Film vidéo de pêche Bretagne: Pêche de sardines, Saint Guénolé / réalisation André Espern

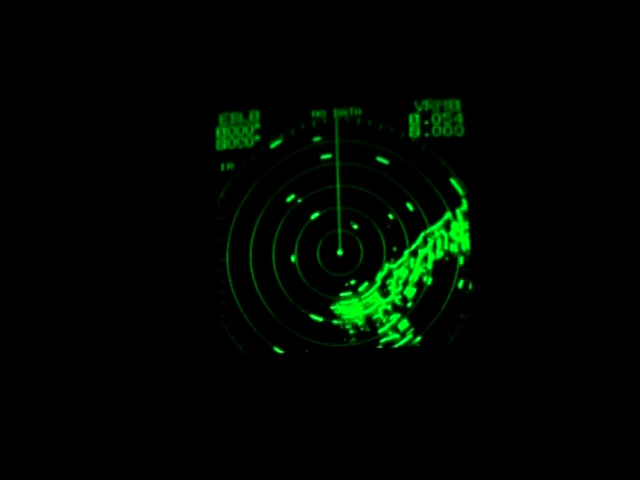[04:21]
Les radars, quant à eux, permettent, grâce aux réflecteurs installés dans les superstructures des navires, de détecter toute présence sur l'eau, et ce, à plusieurs milles de distance.